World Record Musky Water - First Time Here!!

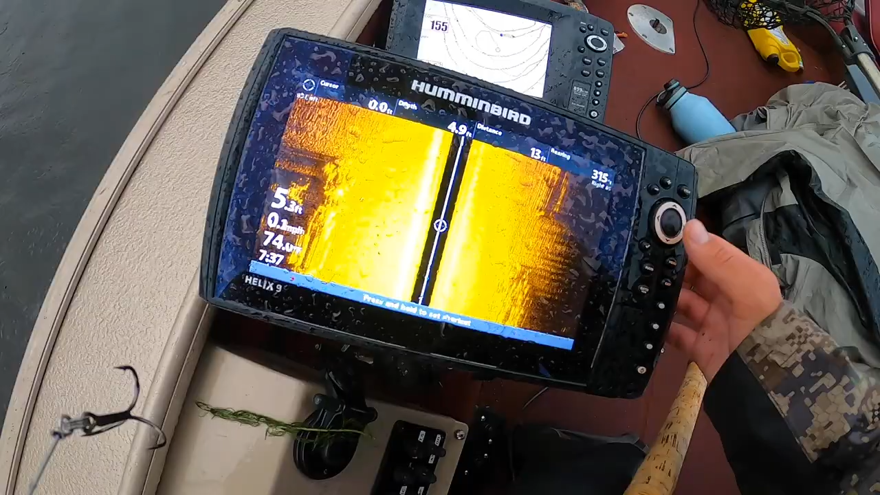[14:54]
i'll stop my side imaging here
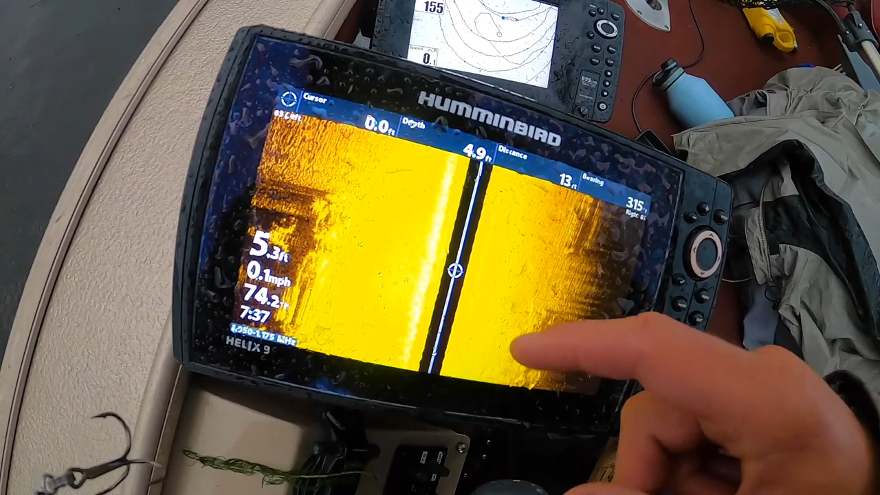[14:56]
On screen: depth 5.3 ft, water 74.2°F, speed 0.1 mph
so i'm in five feet of water right to my left is these milfoil piles um
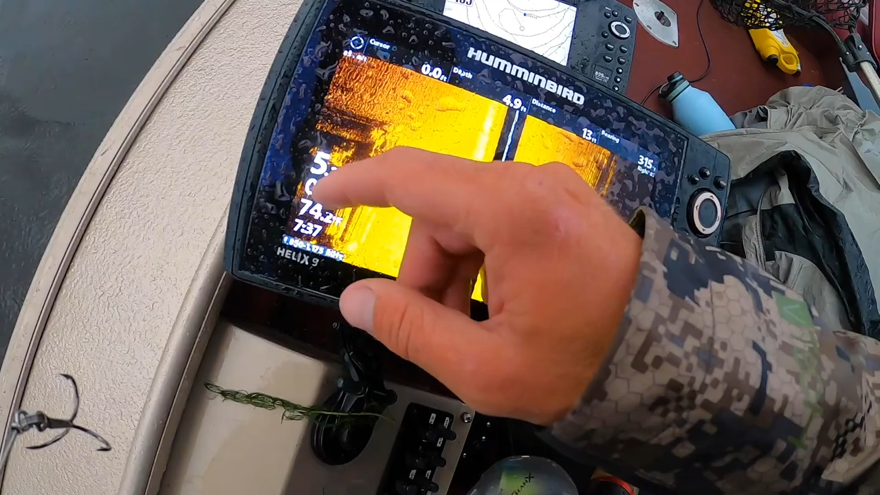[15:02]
they're not super thick right here i mean there's just pockets here and there when i'm going along the break
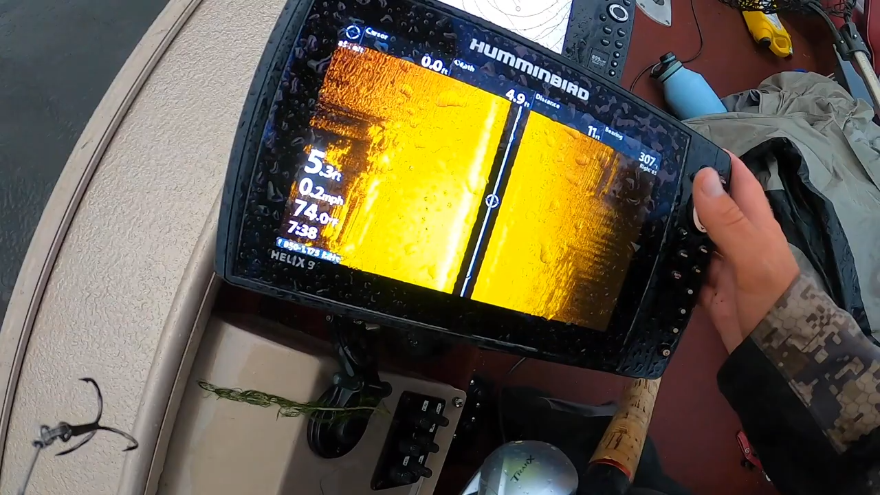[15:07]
On screen: depth 5.3 ft, water 74.0°F, speed 0.2 mph
going along the weed edge um there's some milfoil behind me even i'm not
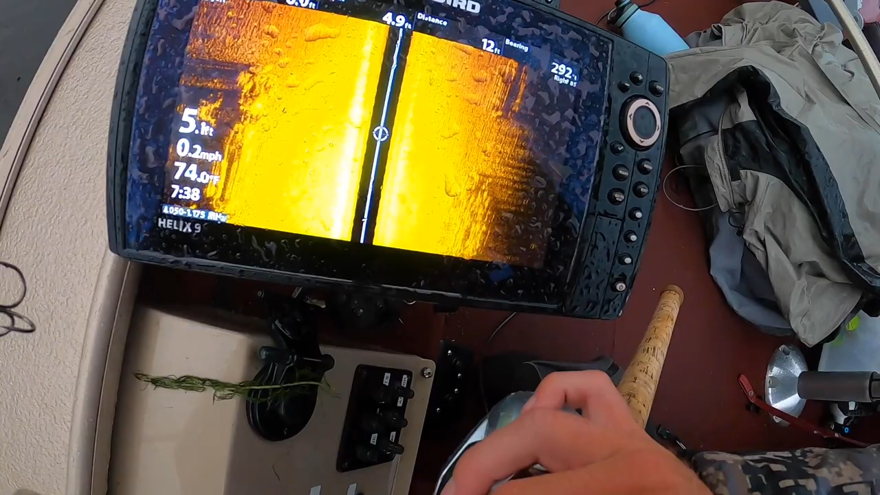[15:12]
On screen: water 74.0°F, speed 0.2 mph
really sure where i should be sitting exactly should i be out more on the break or should i just be on top